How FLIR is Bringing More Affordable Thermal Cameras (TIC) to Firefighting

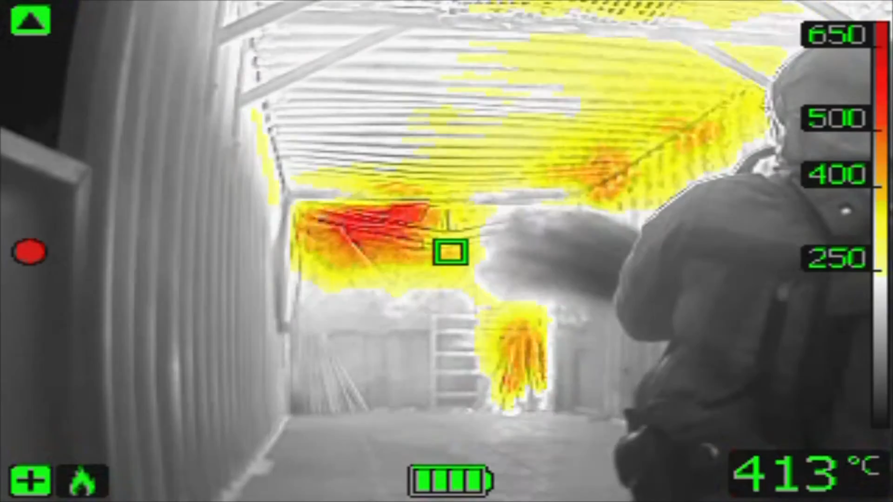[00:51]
On screen: spot 413°C
We like things that are straightforward because, see, when everything's cracking off at an incident, you want something that you can pick up, grab, switch on, and it's working for you straight away.
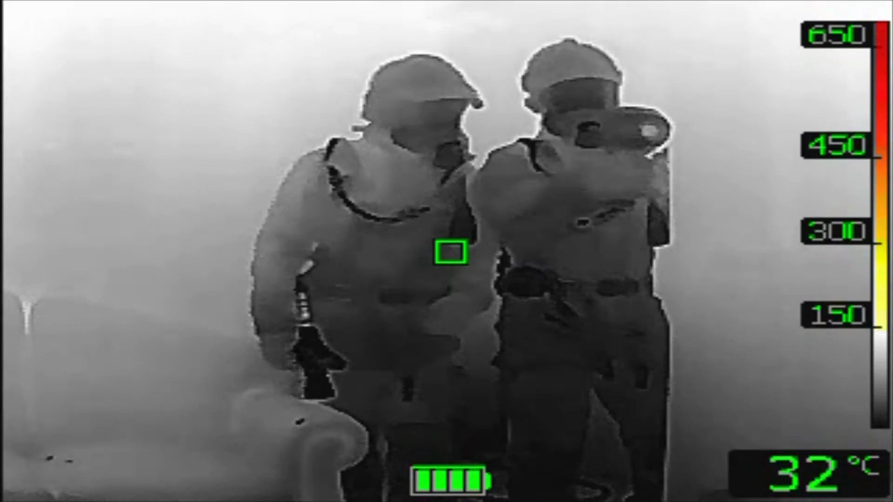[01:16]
On screen: spot 32°C
I've got a casualty dam. Fleur is one of the biggest manufacturers of these handheld TICs, and its affordable K-Series offers clear images
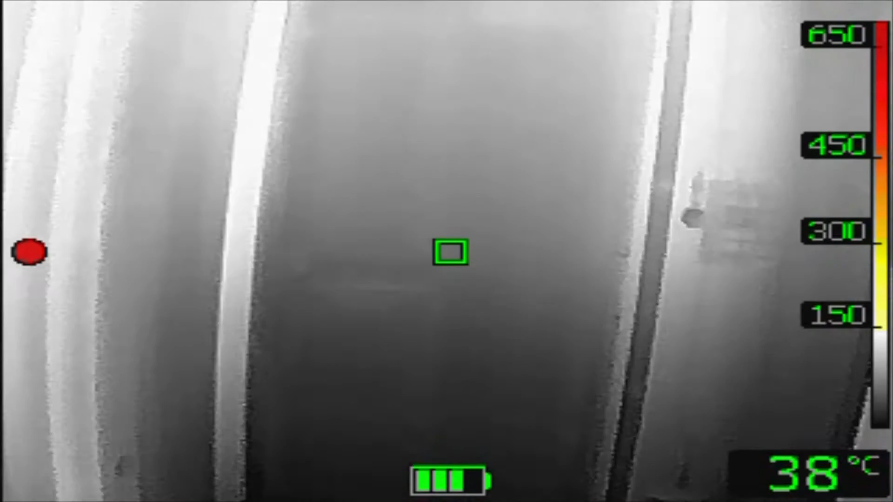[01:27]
On screen: spot 38°C
and temperature displays in real time.
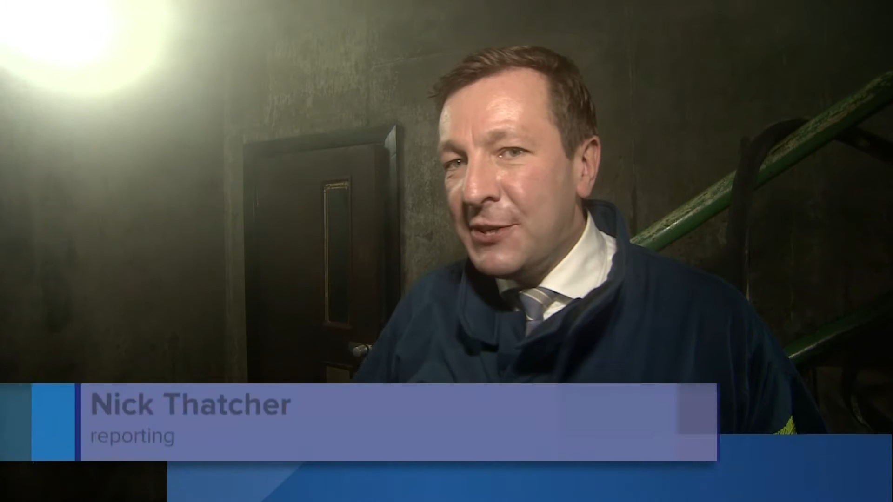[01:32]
The K-Series of cameras is designed to support firefighters to do their jobs efficiently and effectively,
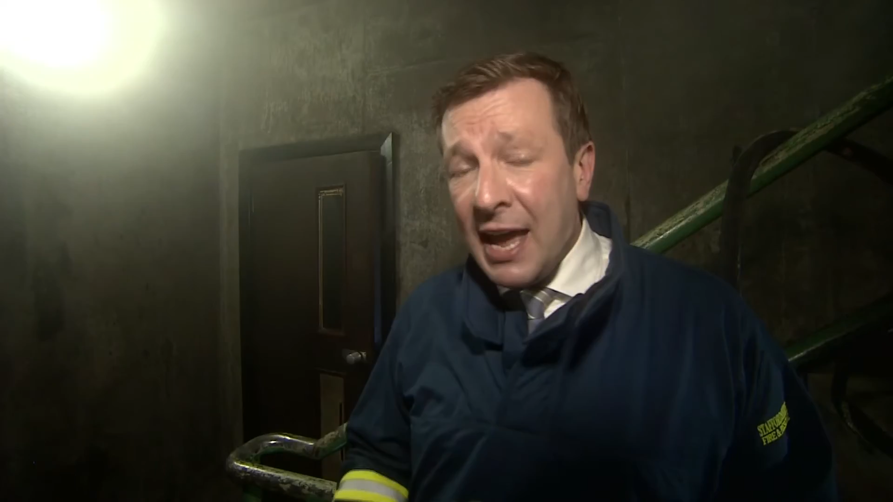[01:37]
and to save lives as well as protect their own.
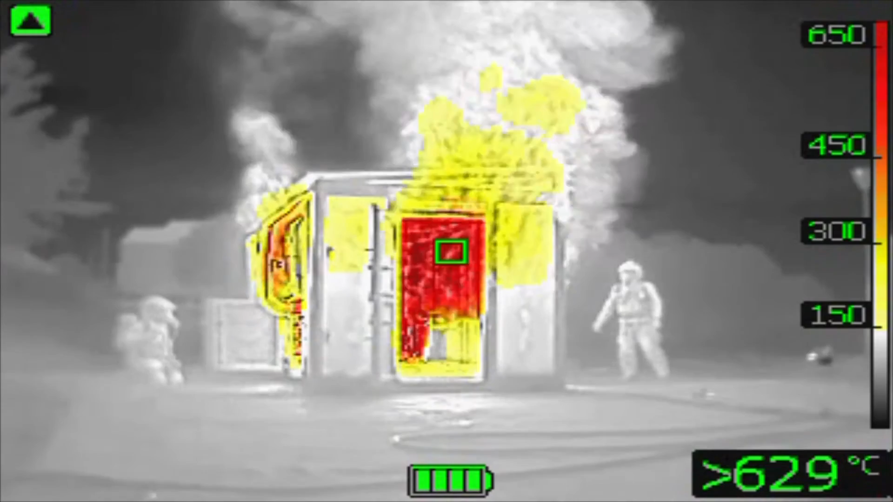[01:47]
We have had a lot of discussions with fire brigades, how they use it, how they control it.
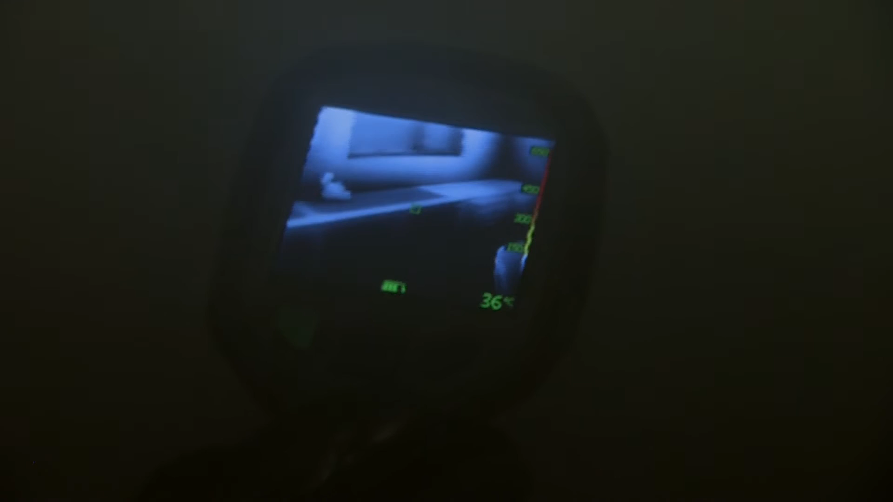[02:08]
which can be useful for later analysis and training purposes.
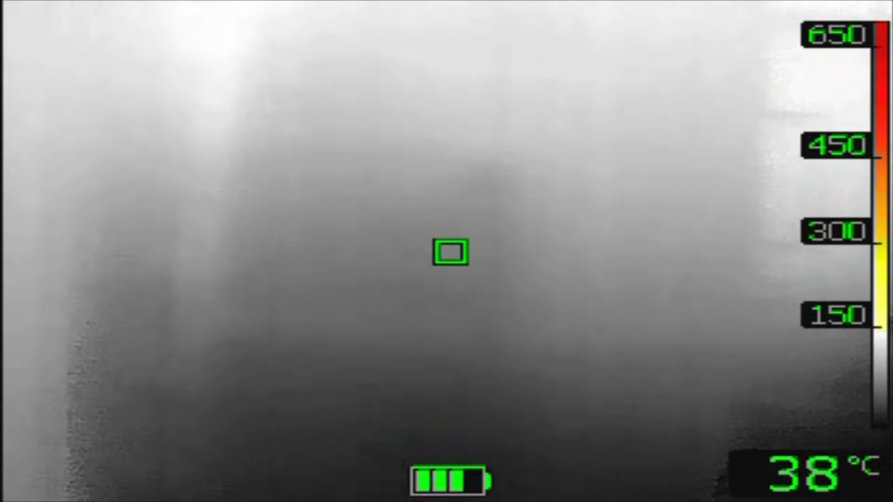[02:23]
On screen: spot 38°C
The added benefit of these cameras is they record all our, all the data that we've seen firsthand,